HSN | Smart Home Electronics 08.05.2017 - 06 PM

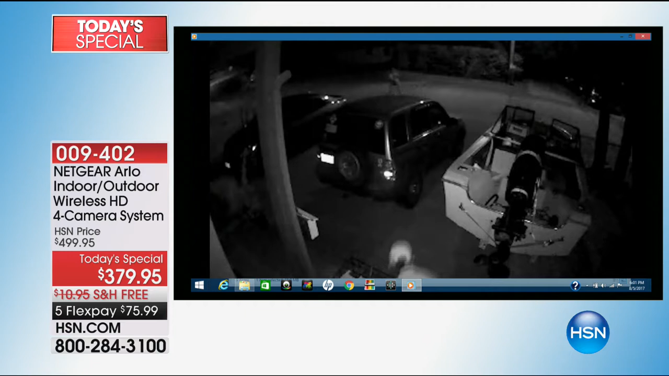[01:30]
And this video footage, this is actually, these are real criminals that Arlo was able to secure through homeowners who have this system.
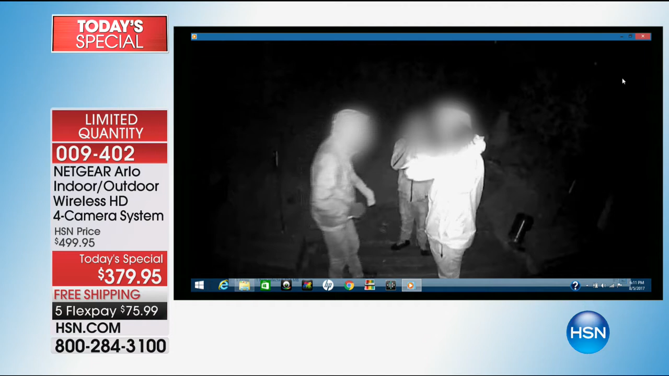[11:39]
And you know, we had to blot out their faces. Great night vision, by the way. Yes. This is the night vision.
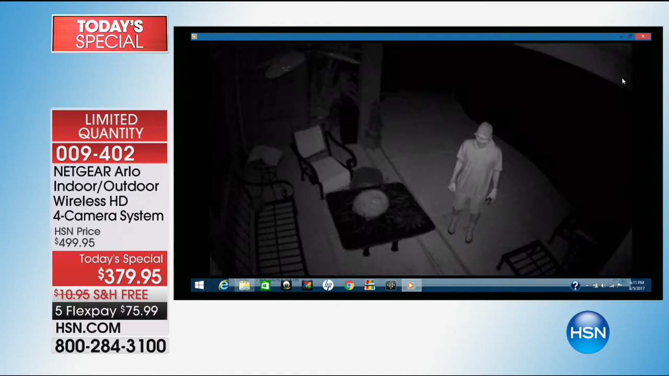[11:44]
So that black and white, it's infrared night vision. This guy's roaming around the property. Now remember, this guy's had too much to drink.
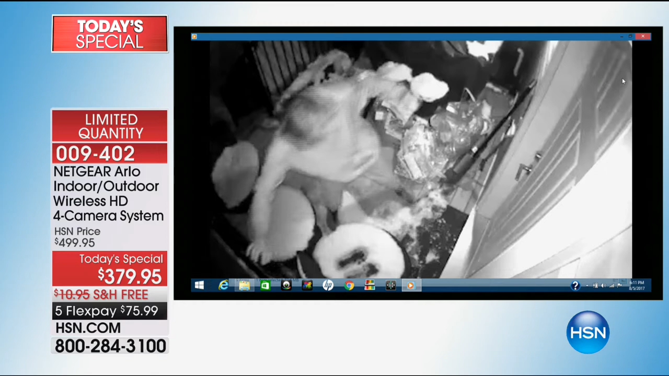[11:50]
Now think if you're inside and you hear somebody trying to get in your house, you could go on your phone and you can see what's going on. You don't even have to get out of bed. Why go to the door and look out the peephole? Please don't. Right. This guy's trying to get into a, break into a Chinese restaurant.
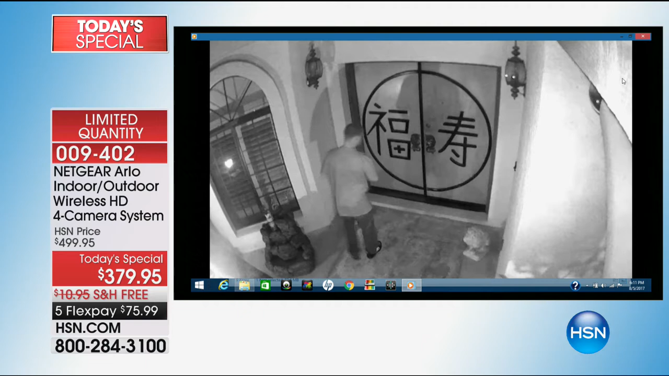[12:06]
Oh my gosh. Again, it's at night. Okay. You're looking at it in night vision.
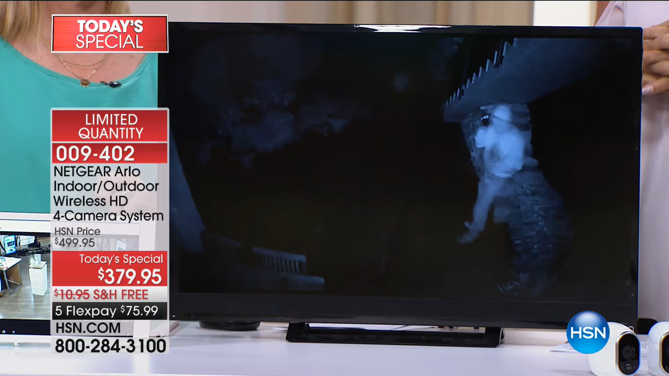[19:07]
What is he doing in her place? I know. And this guy sees the camera and then he runs away. Oh. That's the thing is you want to... When they're casing the outside of your property and they see a camera, a lot of times they leave.
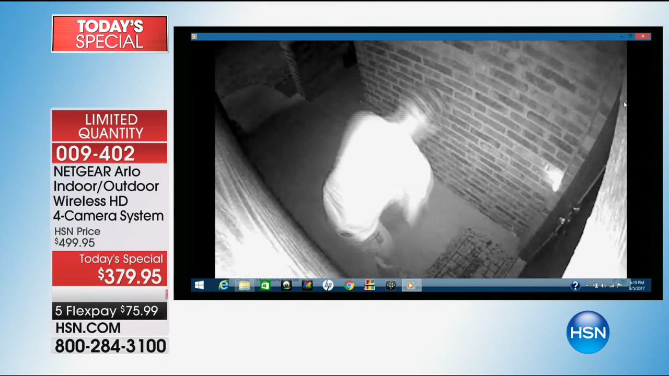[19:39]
They steal them. How do people live with themselves? I know it. And it just infuriates me. This lady's stealing the mail right here.
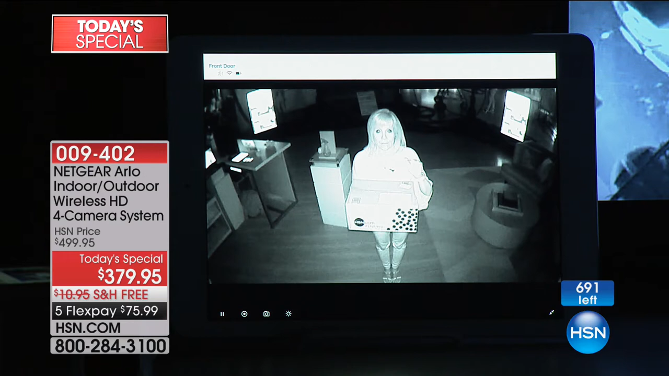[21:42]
In fact, when it was made, they needed it to be crystal clear enough to see inside the darkest caves. Right now in here, it's pitch black. But I don't know if, can you see the box? What's on the box? Yeah. Okay. Callie, I don't think you can read it over here. So if somebody's coming up, you're going to be able to see their face. This is what you're going to see. Not only that, right now it's recording and it records it and then instantly sends it to your phone or it sends it off to your, I'm going to turn around now.
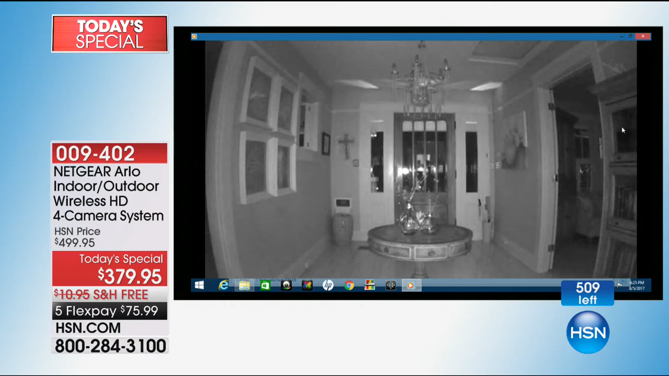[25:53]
Yeah. And it almost, you can, by the way, you can see up to 25 feet. It'll detect motion at night, up to 25 feet in the night vision. But watch how quickly, when he flicks the light switch, instantly, it switches into night mode. And you can see him, if you had to take that to the video, he is 100% recognizable.
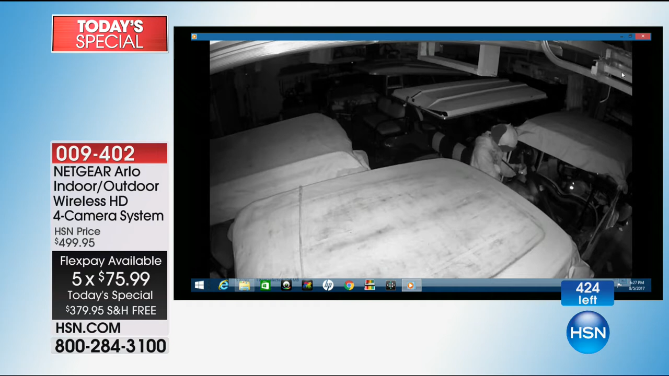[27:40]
He's trying, he's stealing something in golf carts, it looks like, inside a garage. A lot of them that Arlo sent to HSN were inside a garage like this.
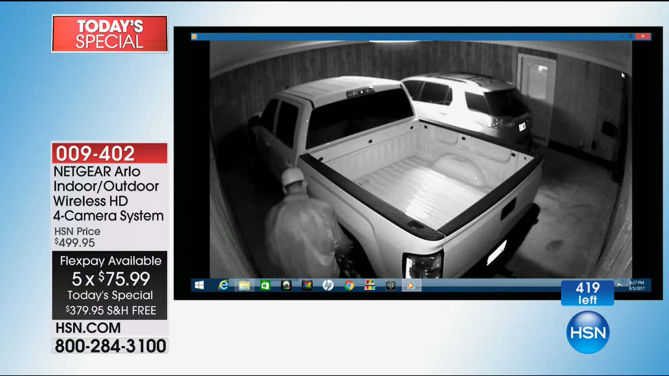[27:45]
I don't know, he's checking out the tires.
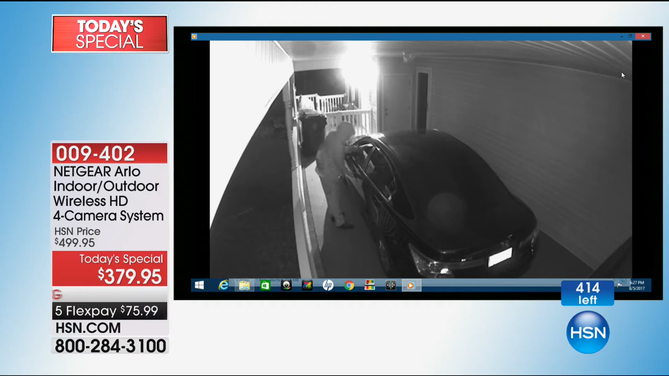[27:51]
This guy, a lot of them go up, they just want to see if your car is unlocked. Oh yeah, this is a big thing in our area right now. Same thing in our neighborhood too. This was a hit and run. Do you see that, and look at the distance. In the night vision, he hit the car and ran off. He sure did.
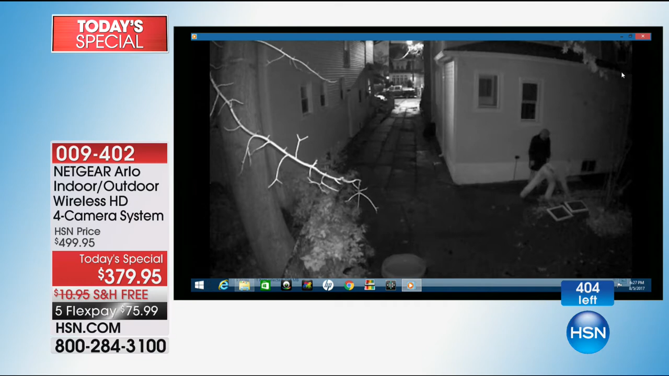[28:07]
Yep, these guys right here, they were caught. In fact, they went to jail, they climbed up, got in the window.